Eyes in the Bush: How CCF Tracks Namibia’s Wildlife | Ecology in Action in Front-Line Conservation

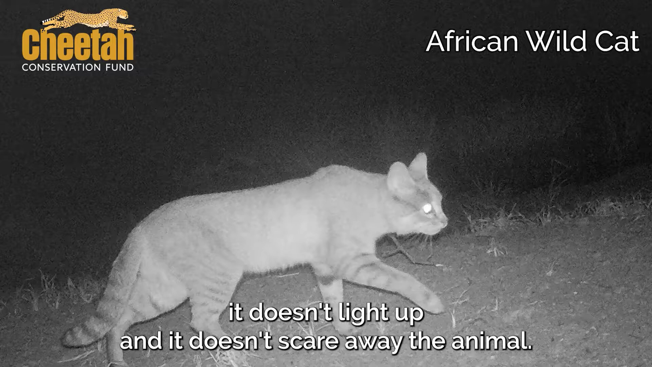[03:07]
So we prefer using infrared camera traps at night so when the trigger goes off it doesn't pride up and it doesn't scare away the animal.
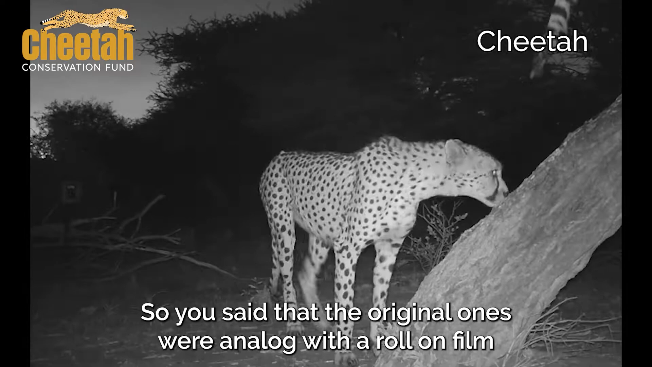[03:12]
So you said that the original ones were analog with a roll-on film that you had to get developed.
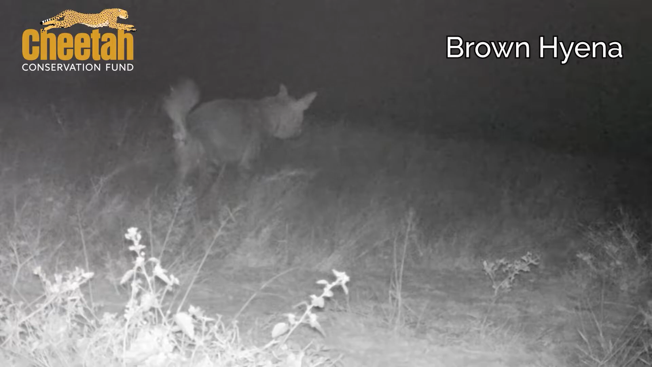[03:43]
So but that's when another chain of work comes into place because the camera trap is kind of working remotely. You don't really have to do anything apart from weight and then you go out and you get the the SD card.